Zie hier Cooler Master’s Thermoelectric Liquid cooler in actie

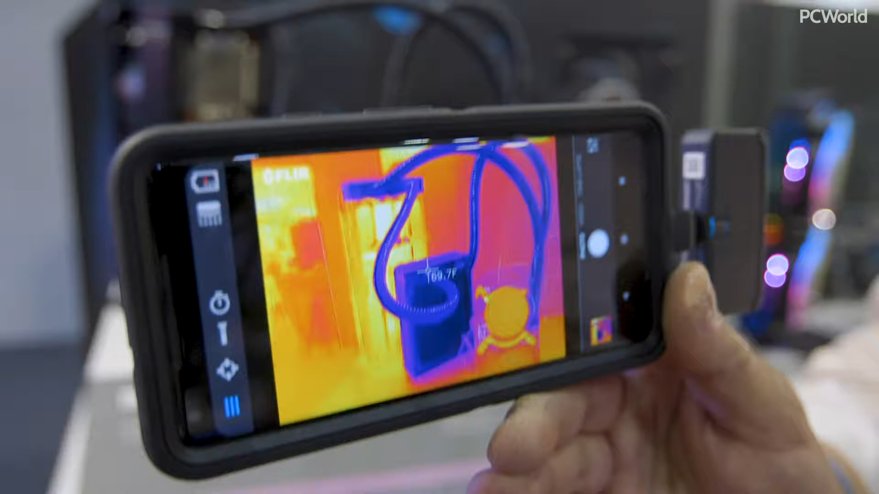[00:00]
You've seen a lot of coolers before, but you've never seen one quite like this.
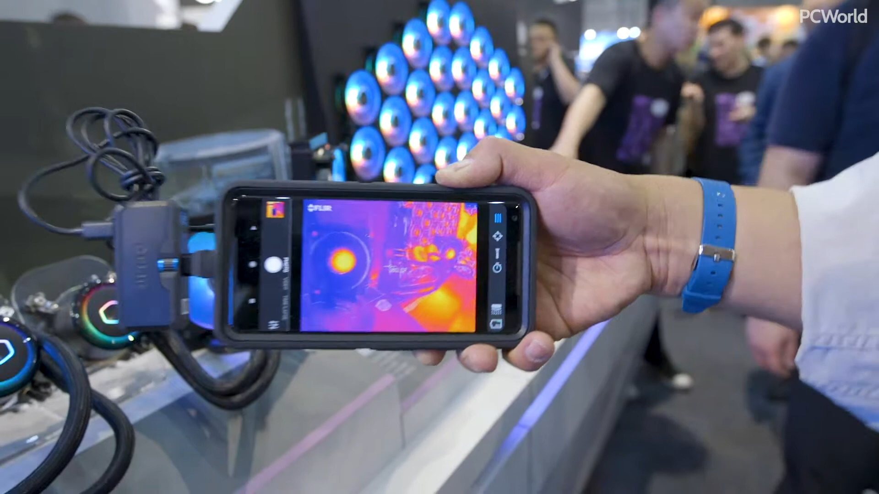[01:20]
So let's check out what we're seeing in here. Darker color means cooler. And look, you're seeing we're getting 10 degrees cooler, and we're not even probably driving it that hard.
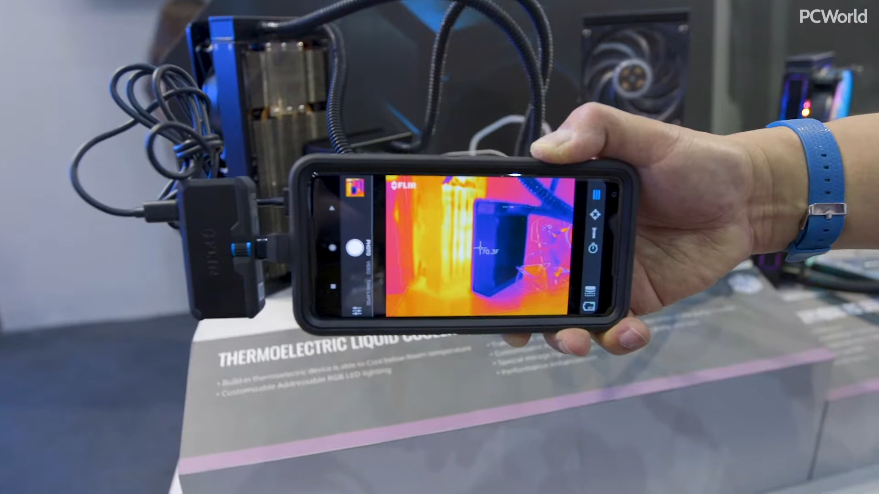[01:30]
But you can also see all of the heat here on the thermoelectric cooler. It does make a lot of heat as well as cooling and all. But hopefully only the cool stuff goes into the radiator. And again, that's on the outside. If we go into the fins, we're looking at about 68, 69 degrees. So we're looking at maybe 10 degrees cooler. So who wants this? Who's going to use this? So who wants this?